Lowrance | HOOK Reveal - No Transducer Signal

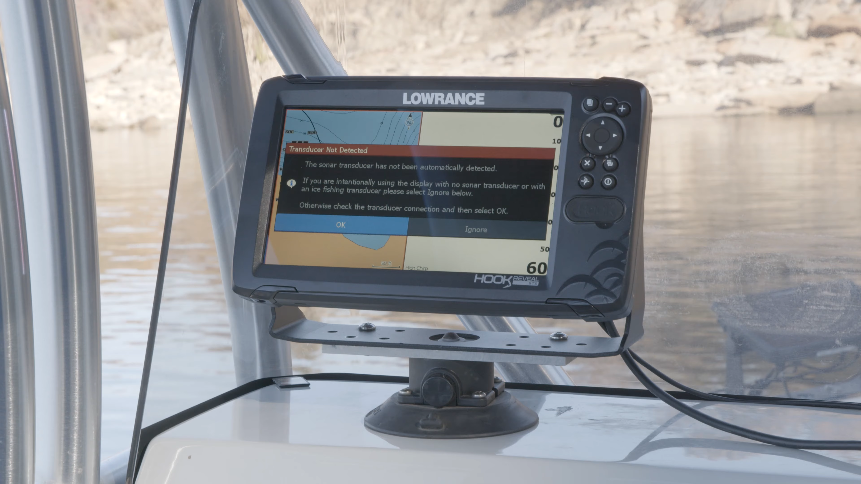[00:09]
One of the questions we get with the hook reveal is, I don't have any sonar showing on my screen.
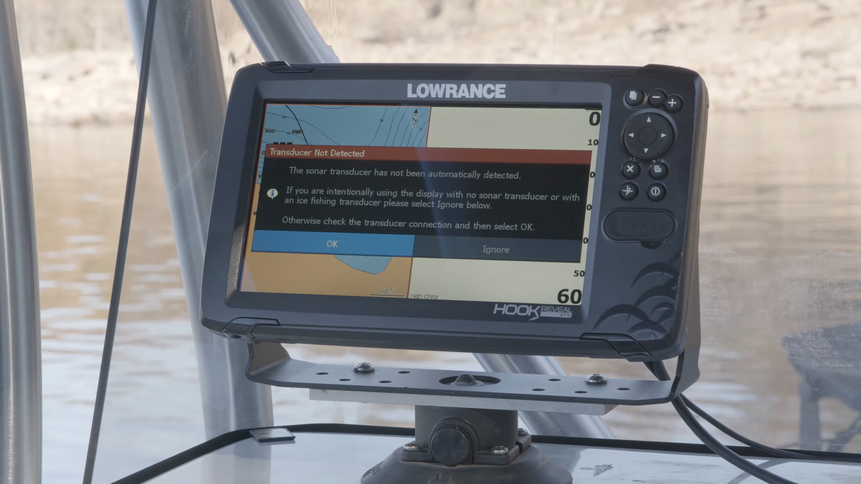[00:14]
I don't have any depth reading showing up on my screen. What is going on?
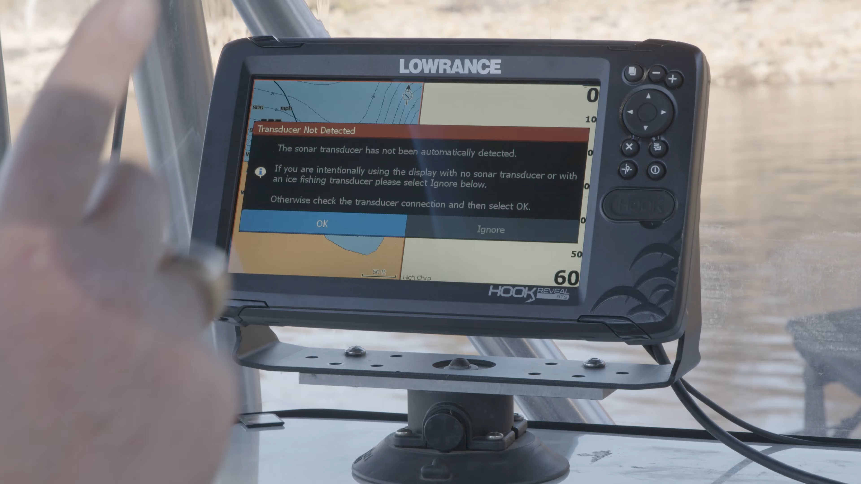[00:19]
I'm here to tell you the easiest way to fix that. As you can see, this unit just came up and it told us there's no transducer that's been detected.
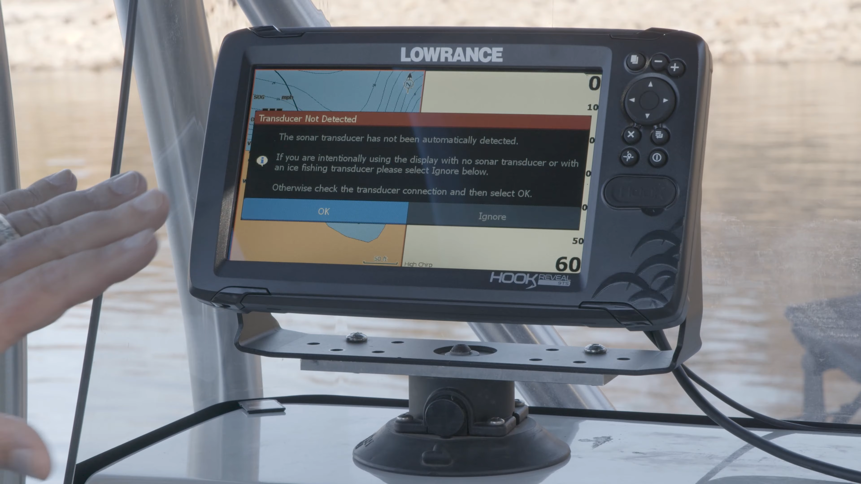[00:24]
So it tells us to check the transducer, make sure it's plugged in so we can go okay.
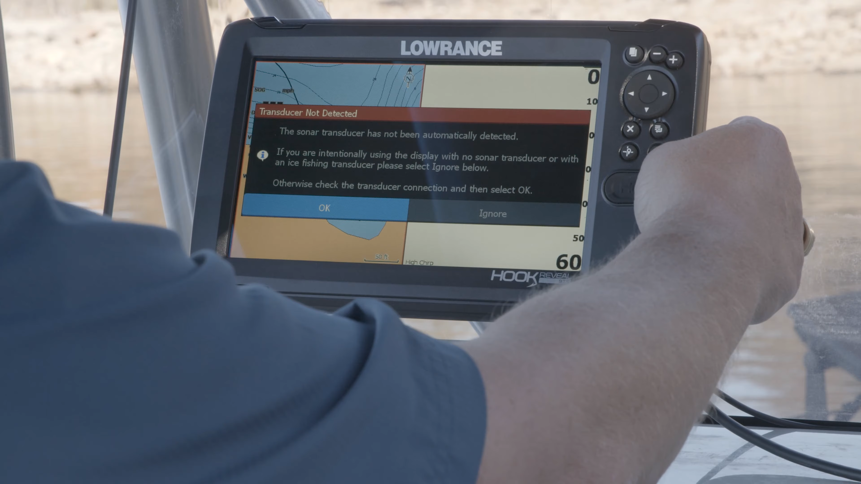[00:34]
So as you can see, I'm going to go ahead and turn it off now that I hit okay.
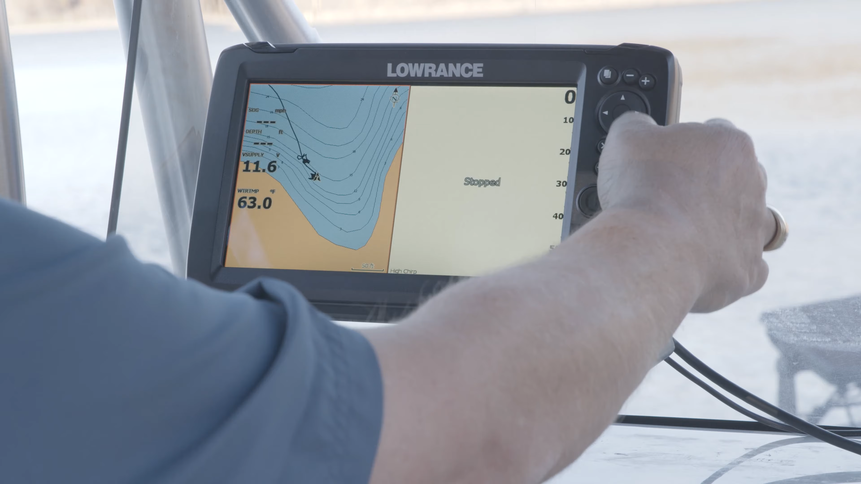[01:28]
So now you can see my screen still says stopped.
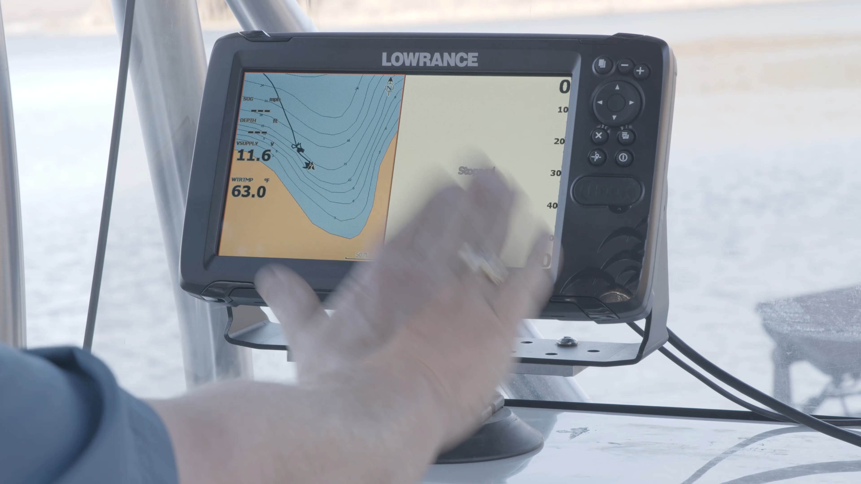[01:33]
You can see I do have a water temp though.
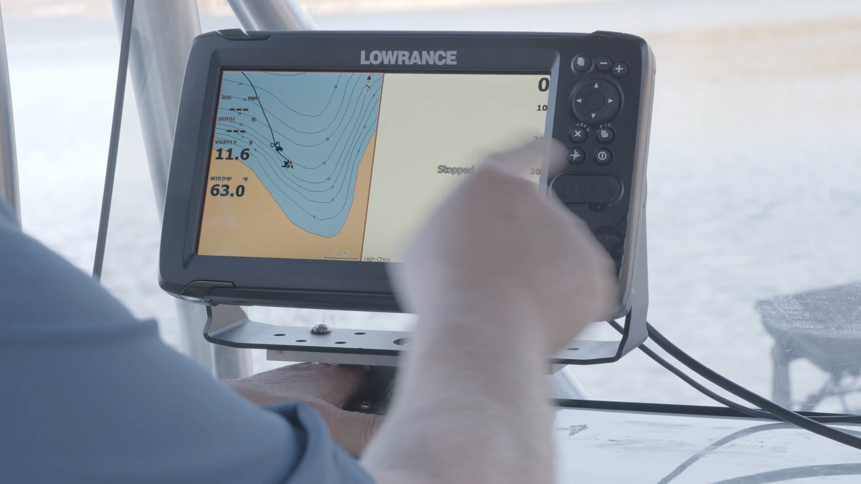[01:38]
So what I'm going to do is I'm going to hit the power button. And I'm going to go down here.
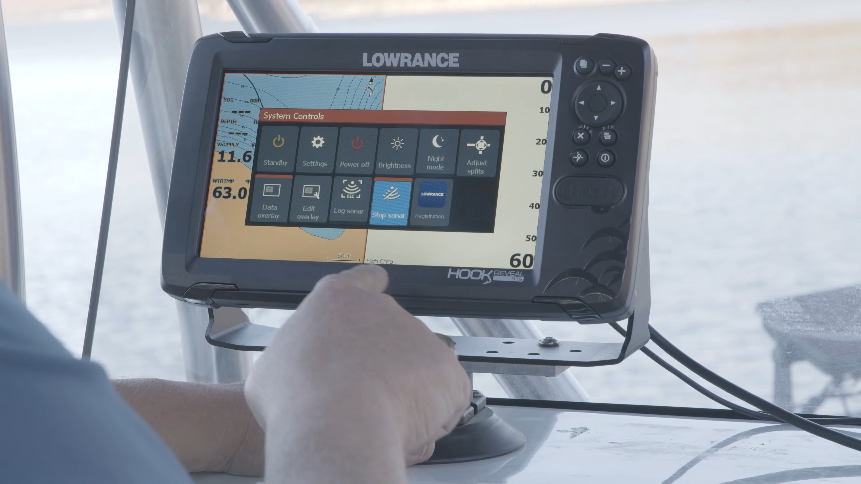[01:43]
You can see stopped sonar has a little orange box up here. I hit enter again to unstop the sonar. And now you can see our sonar is scrolling across the screen.
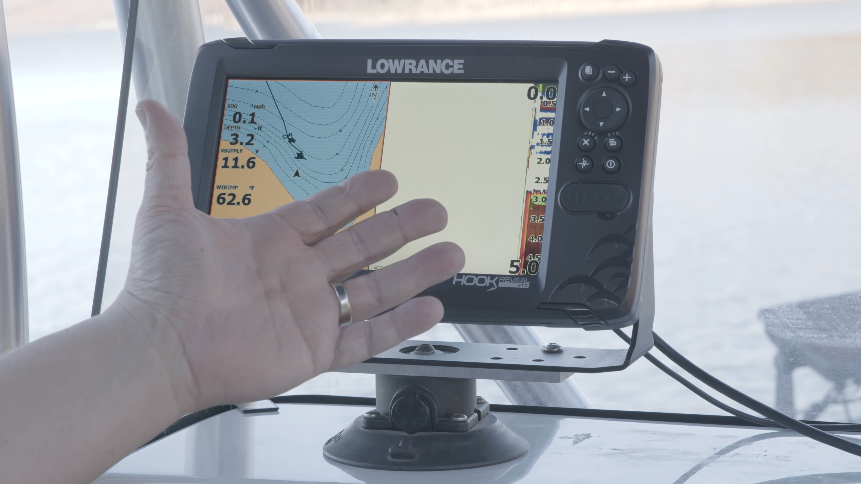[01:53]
We're showing a depth. We're showing water temp. We're showing supply voltage. So now that my transducer is plugged in completely, we're ready to go fish.